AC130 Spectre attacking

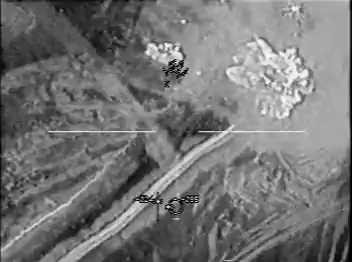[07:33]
Now if you go directly west, about approximately 100 meters, you'll see a single hot spot there. That's the cave or tunnel entrance. Right there. Get ready! Checking. Front start, clear to fire.
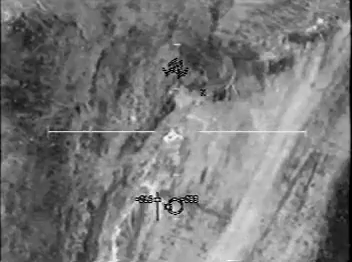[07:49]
Stand by. Moving TR. Copy. Okay, you're in the box.
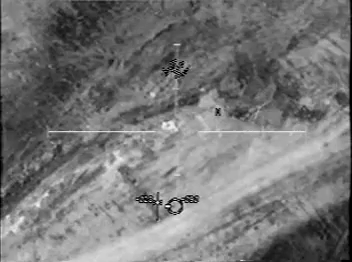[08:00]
Round coming down, just fire. Yeah, direct hits right there.
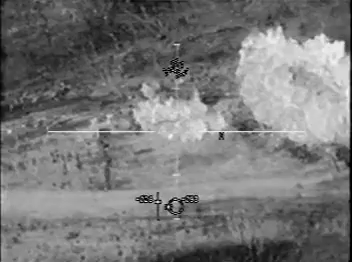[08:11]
Get ready! Back setting for the howitzer. Guy's moving. Got him.
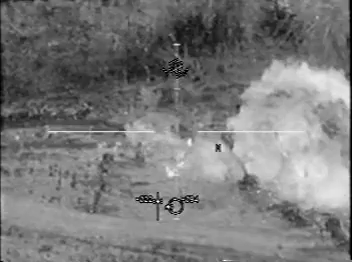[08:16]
Lots of guys. No box. Coming out of the one hole.
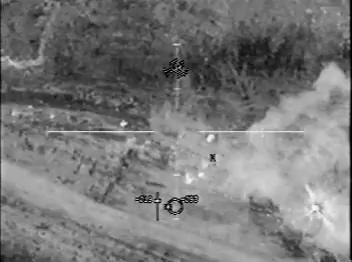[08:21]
Runner out of there. Right, got three. There, you got it. Ready. Guy moving to the east out there, yep.
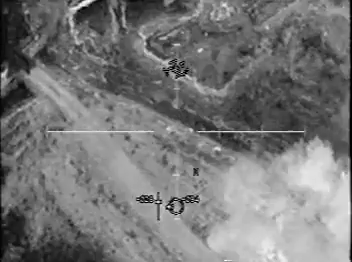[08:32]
Still, got two of them there. Ready.
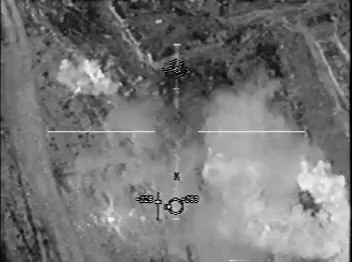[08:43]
Back on the other guys. Oh, you got the other guy. That landed probably within 2 feet of him. That one's still crawling there. Yep. That guy's still moving. The one up to the south. Oh. Correct. Yes. Get ready! Let's hold up and look around here. I know those two guys.
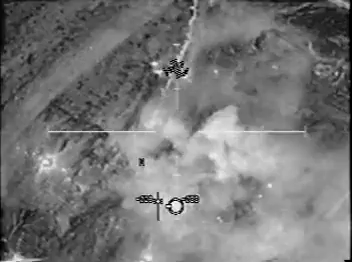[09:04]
I saw them flying apart. Yeah, I got that guy too. I saw him die earlier. He was in 40 round.
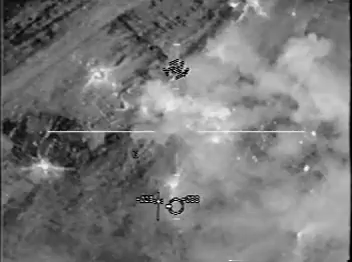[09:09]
Correct. Get ready! This guy's moving. Yeah, he is.
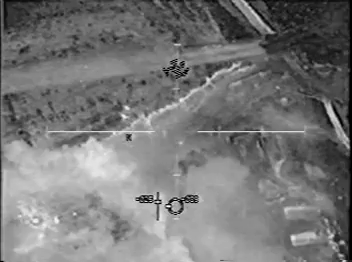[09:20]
He went down that embankment, he was protected. Oh. Correct. Yes.
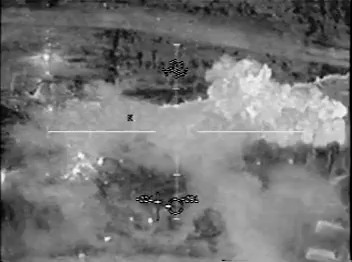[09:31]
Get ready! Don't see any other movement. Film.